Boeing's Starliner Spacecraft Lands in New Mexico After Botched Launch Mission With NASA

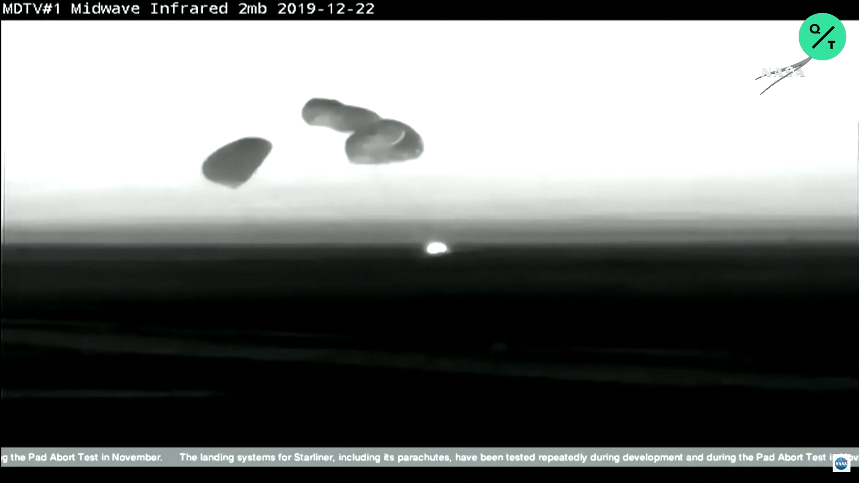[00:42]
And Starliner touches down in the desert in New Mexico, and historic landing in White Sands, New Mexico concludes the first flight test of Boeing's Starliner spacecraft, the first time an American-made human-rated capsule has landed on land. That took place right at 6.58 a.m. Central Time, two days, one hours, and 21 minutes into Starliner's mission. Congratulations, Starliner.
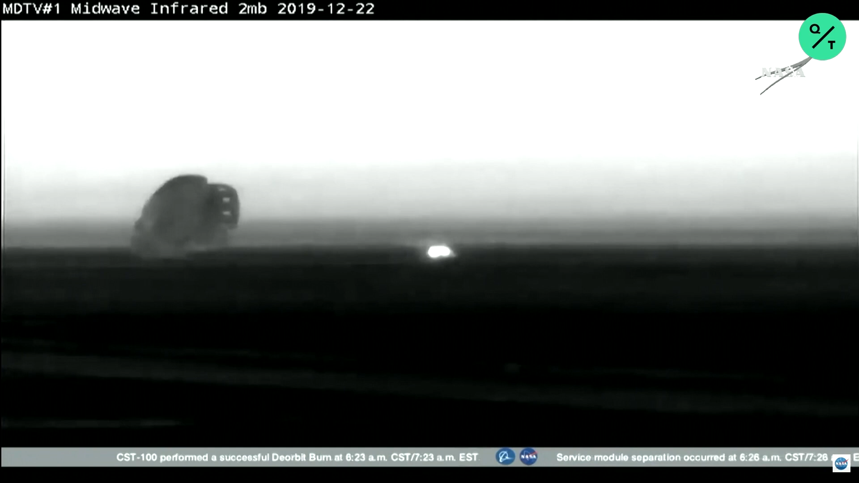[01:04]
Congratulations, indeed. Flawless flight back to Earth. Good landing this morning. Now the spotlight's going to shift a little bit to the landing recovery team, waiting for it out there in New Mexico.